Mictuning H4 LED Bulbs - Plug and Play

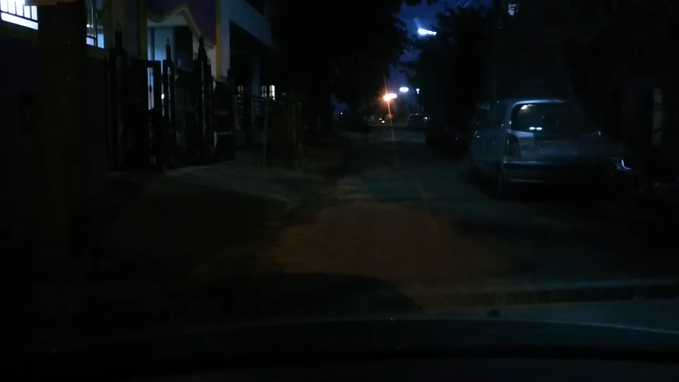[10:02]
so that's some bright light is yes
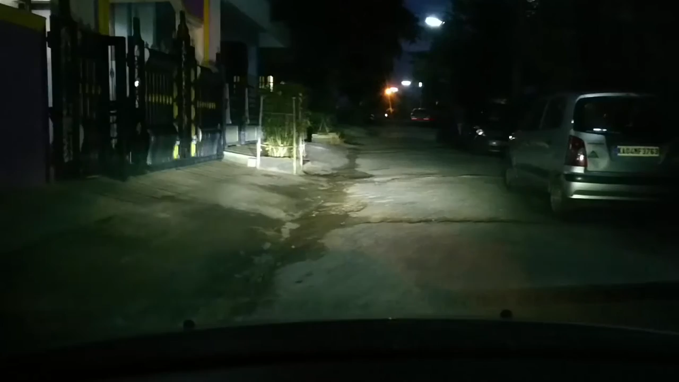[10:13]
yeah that's it's a really good throw I think my headlight on the right needs a little bit of adjustment but for the most part it's pretty good I
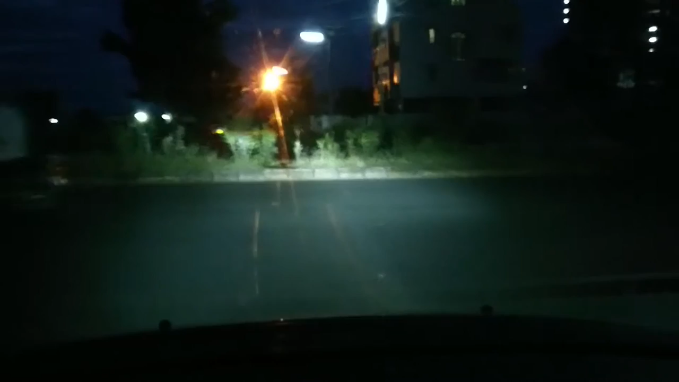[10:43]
think my headlight on the right needs a little bit of adjustment but for the most part it's pretty good I think my headlight on the right needs a little bit of adjustment but it's really
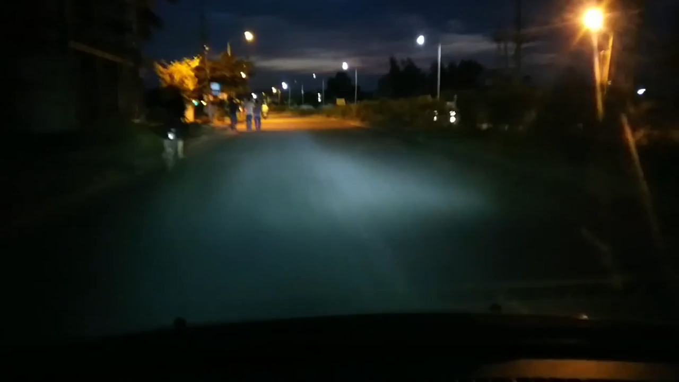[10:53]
focused but there's a lot of street light here there's a lot of light in the background
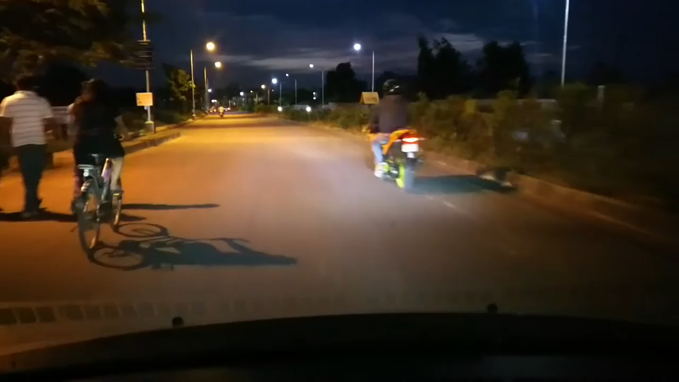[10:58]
I'm trying to see if I can get a better view but that's the best I can do I'm trying to see if I can go to a place where it is darker so some places the street lights are the same color as the
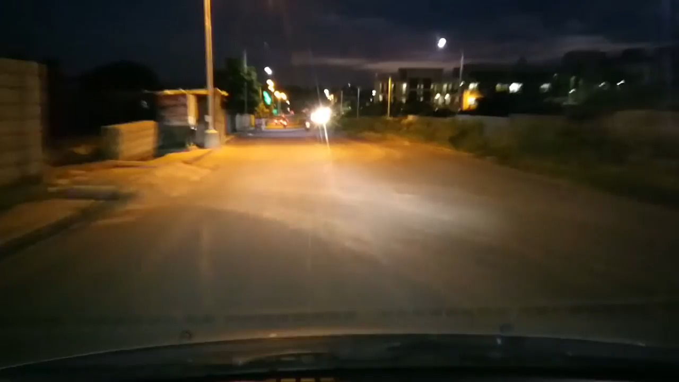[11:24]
you know the dead light you can barely see the headlight right now
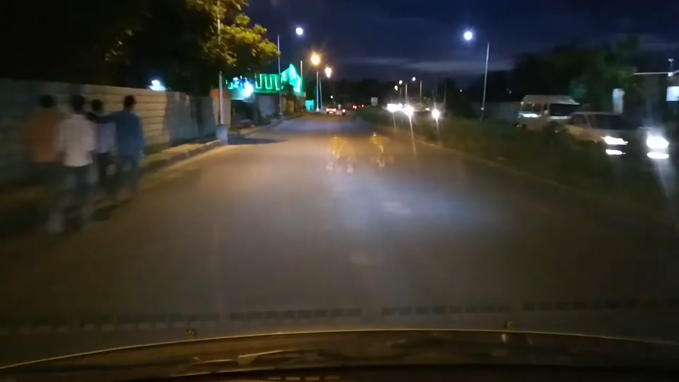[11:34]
I definitely think there's a problem with the dead light on the right it's probably because of my alignment issues but I must say I love the color of the light just incredibly easy to see and spot things on the road
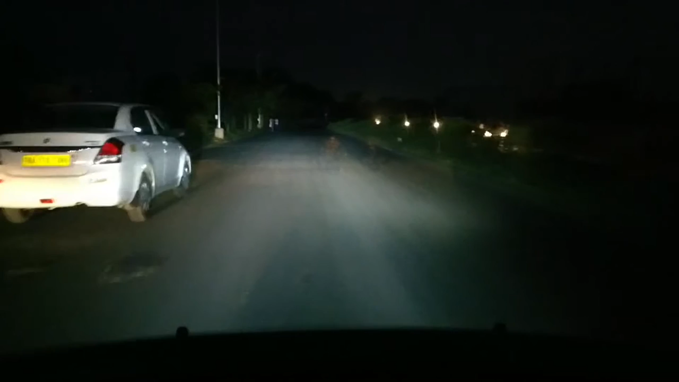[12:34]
and you can still see there's a good throw of light on the road okay the high beam is really exceptionally good the low beam is okay
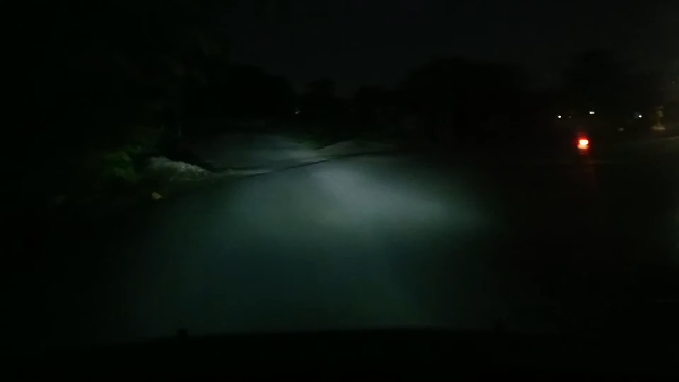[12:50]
I still think it needs a little bit of calibration so there you go okay I have recalibrated the lights and now things have changed slightly now you can see there's a much better spread from the right headlamp and the lights are really really good
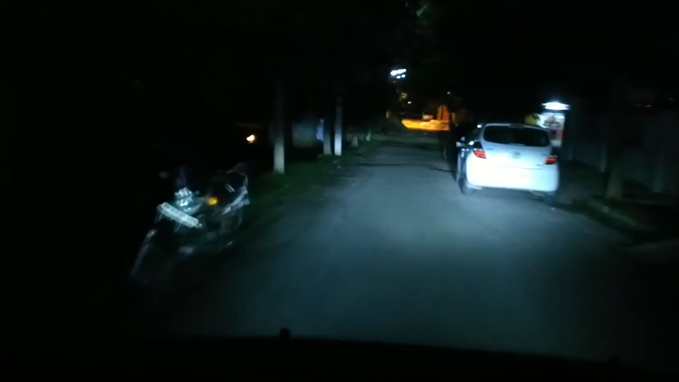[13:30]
so once you take your car to a stretch which is not well lit you can see that these lights do an exceptional job lighting up the whole road every bit of it
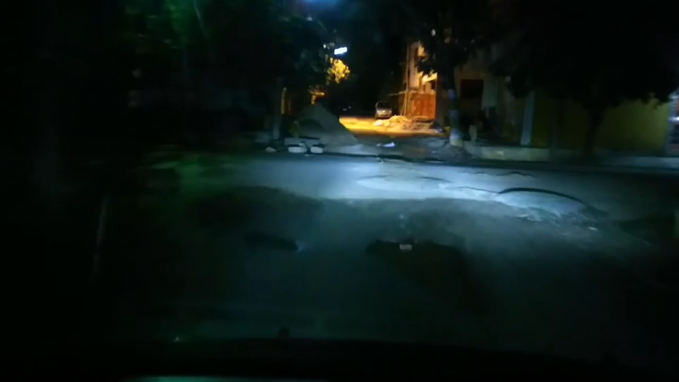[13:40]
what I really like is the high beam it kind of looks like when you put the high beam on both the LEDs in the bulb actually glow so that gives you that extra bit of light and you can actually see the road better not just something in front so I love the way the high beam works in this particular bulb
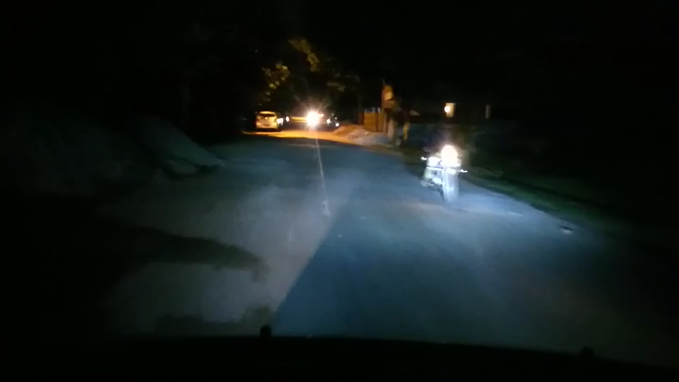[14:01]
some of the benefits of putting the LED headlight on other than the light color the looks of it I would say some of the benefit lies with saving your battery as well this consumes just about half almost half